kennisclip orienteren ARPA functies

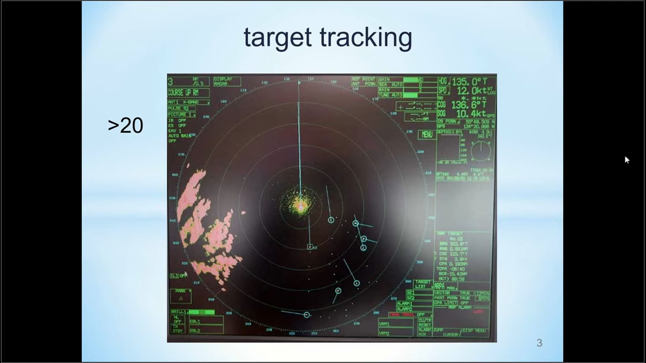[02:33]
De ARPA moet in staat zijn om tenminste 20 contacten te volgen. Moderne ARPA's kunnen 50 of meer contacten tegelijkertijd volgen. Het nadeel van het volgen van veel contacten is dat het scherm overvol kan raken waardoor de operator door de bomen het bos niet meer ziet. Een goede selectie van de te volgen contacten en het tijdig stoppen van het volgen van contacten die niet meer van belang zijn kan dit voorkomen.
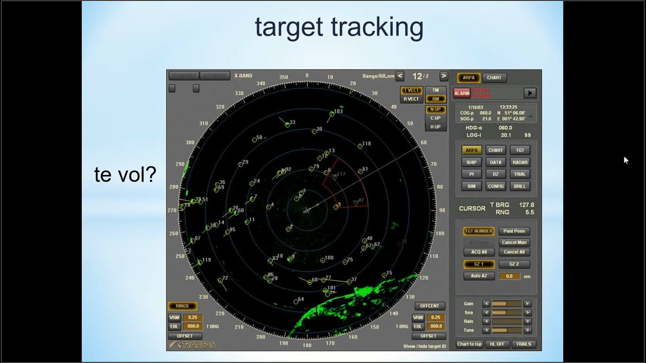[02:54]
Er moeten echter ook niet te weinig contacten gevolgd worden. Hierdoor zouden belangrijke contacten gemist kunnen worden. Van gevolgde doelen kunnen voorgaande posities, oftewel past positions, getoond worden.
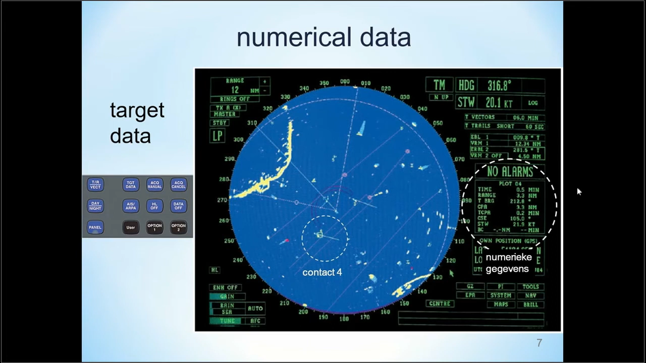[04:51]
Bij de getoonde ARPA kan dit slechts voor één contact tegelijkertijd. Met behulp van de trial maneuver functie kan een geplande manoeuvre van tevoren gesimuleerd worden. Zeker in complexe verkeerssituaties kan dit nuttig zijn omdat zo bijvoorbeeld gecontroleerd kan worden of een uitwijkmanoeuvre voor het ene schip niet leidt tot een dichtbij situatie met een ander schip. Koers- en vaartveranderingen of een combinatie van beide kunnen gesimuleerd worden.
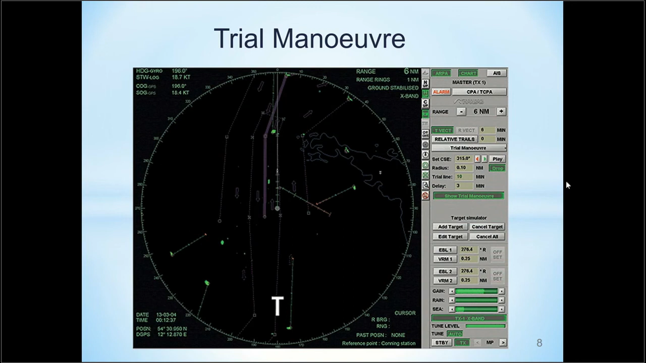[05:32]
Ook kan de tijd ingesteld worden waarop de manoeuvre uitgevoerd zal gaan worden. Tijdens de simulatie verschijnt een grote T in het beeldscherm zodat duidelijk wordt dat het om een simulatie gaat. Een ARPA kan verschillende alarmen genereren. In deze dia wordt een aantal opgenoemd.